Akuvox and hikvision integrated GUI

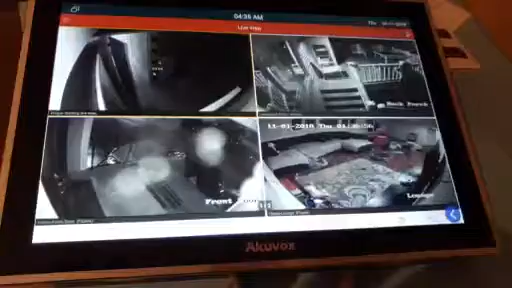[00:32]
on and then afterwards it comes out to the application that's on the screen yeah and I have a couple more cameras